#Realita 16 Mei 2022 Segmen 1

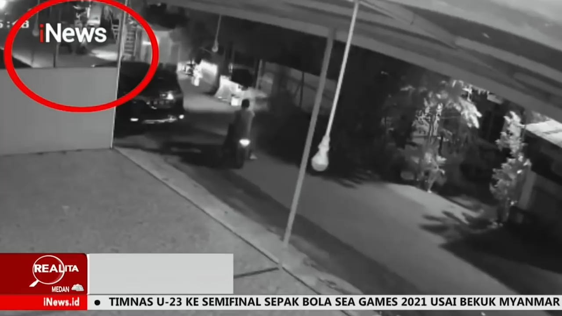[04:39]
inilah rekaman kamera pengawas saat penyerangan belasan remaja geng motor terhadap dua orang anggota polisi di sebuah rumah makan di dusun tamak lalang Kabupaten Goa Sulawesi Selatan belasan pelaku tiba-tiba datang ke rumah makan dan melontarkan anak panah ke arah anggota polisi yang tengah makan
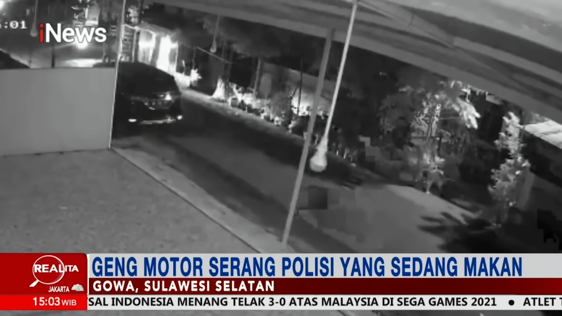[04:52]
melihat kejadian itu kedua polisi langsung mengeluarkan senjata api hingga membuat geng motor kabur